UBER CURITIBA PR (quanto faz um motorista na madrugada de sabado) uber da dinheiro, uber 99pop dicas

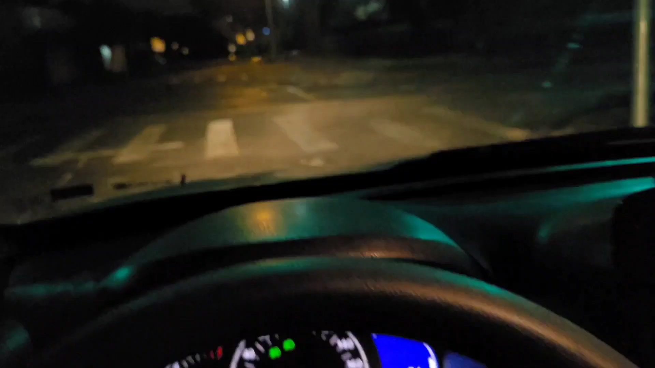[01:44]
Então bora, se inscreva no canal, ativa as notificações e o Pato vai rodar a madrugada hoje, mostrando pra vocês quanto que a gente vai faturar.
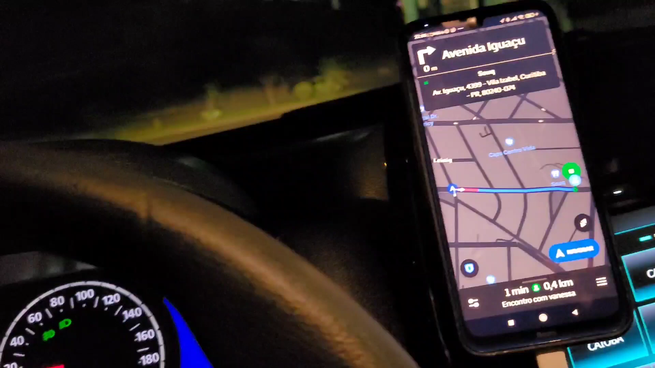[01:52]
Já estou indo buscar um passageiro aqui, levar ali em Colombo.
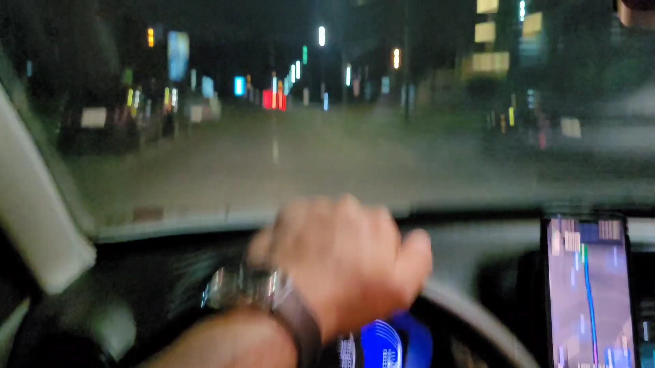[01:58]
Então, esse é o carrinho que o Pato tá dirigindo hoje.
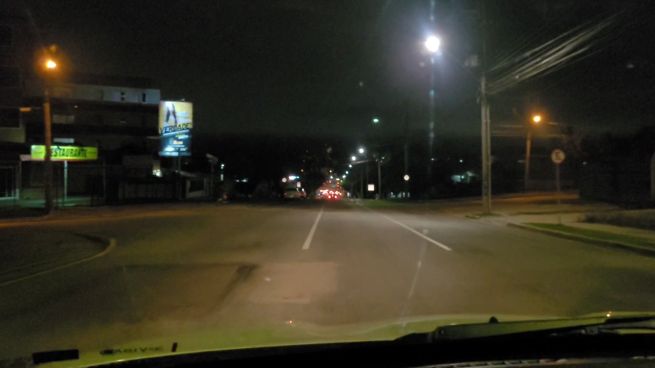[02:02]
Se você não é inscrito no canal, se inscreva, ativa as notificações e deixa o like e acompanha o vídeo aí, pra vocês verem quanto que a gente vai faturar na madrugada, beleza? Nossa galera, corridinha longa, hein? Tá louco.
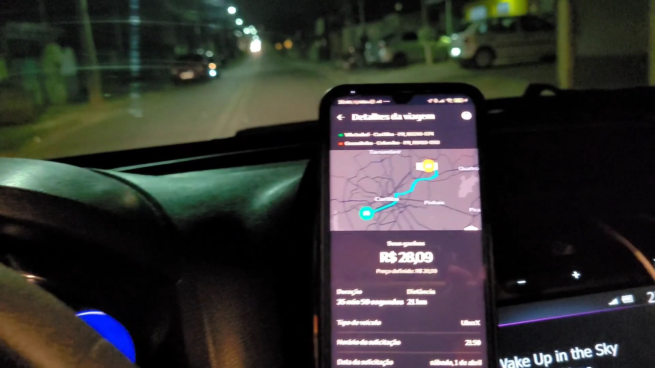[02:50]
Então assim, sempre tentem pegar acima de R$1,00 o quilômetro, tá?